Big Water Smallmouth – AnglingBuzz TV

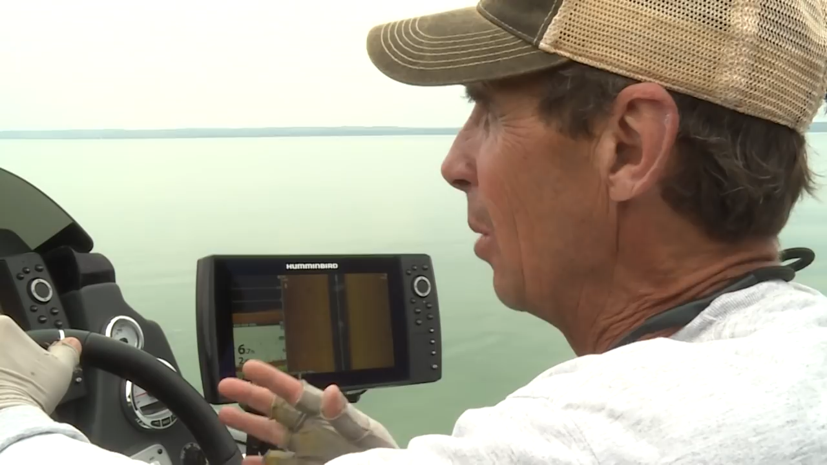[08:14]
And a lot of the waters we fish You don't have that good of visibility And what I'll do is spend a lot of time
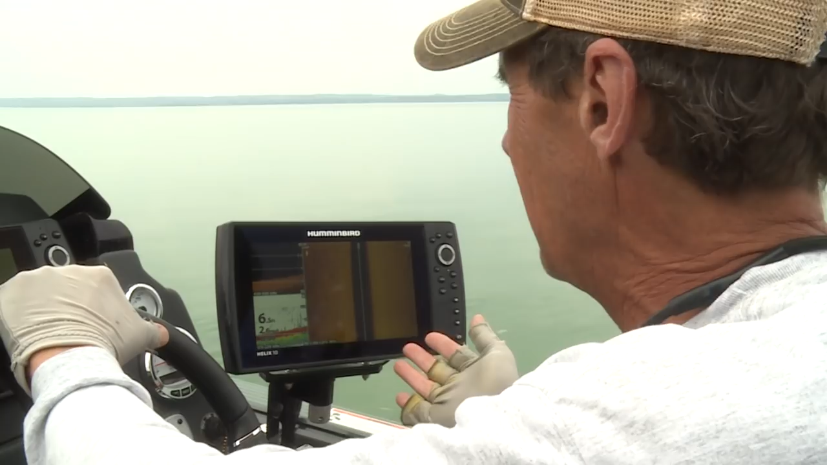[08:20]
Driving around with side imagery on these flats To really isolate the biggest boulders The fish that move up onto these flats They really have the tendency to really gravitate To the largest rocks on there Like that one right there
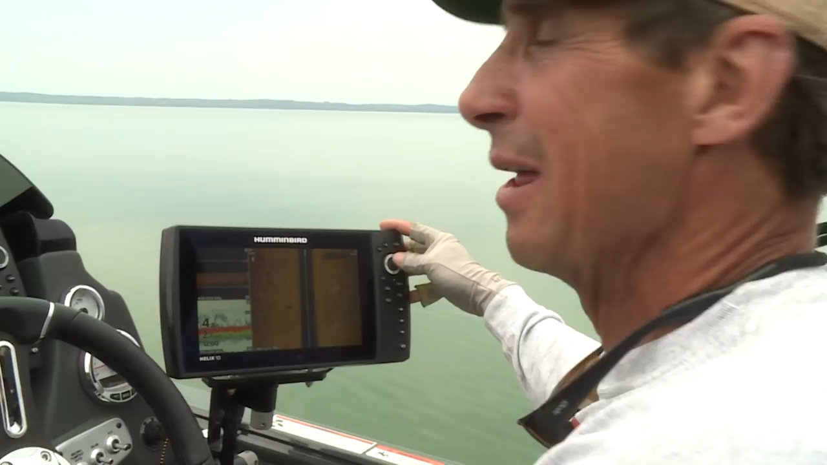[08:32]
That's a winner You want to put a way point Right on that big boulder right there Here,